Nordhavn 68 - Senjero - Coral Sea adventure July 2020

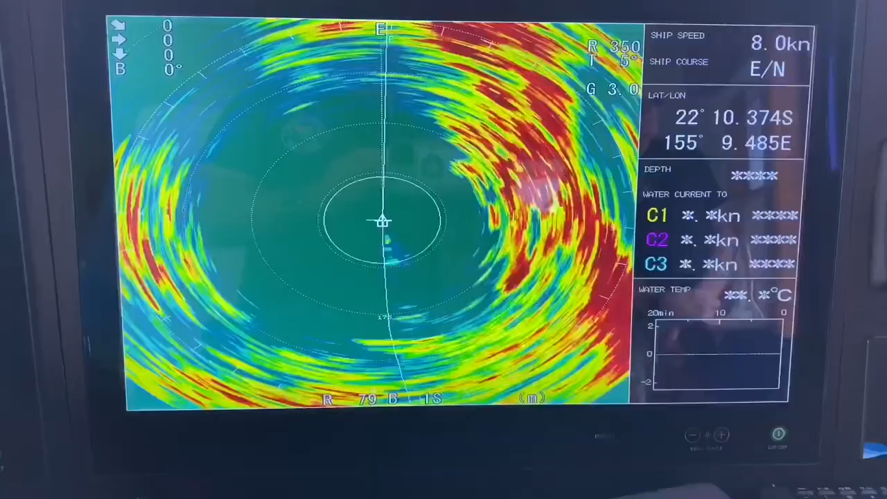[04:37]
and you can see it on the sonar there.
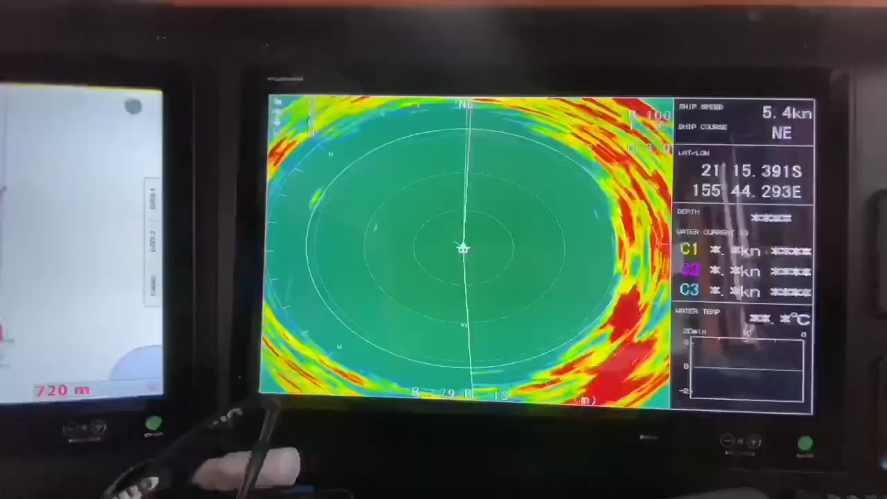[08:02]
Once it glasses off like that, you can't see the reef.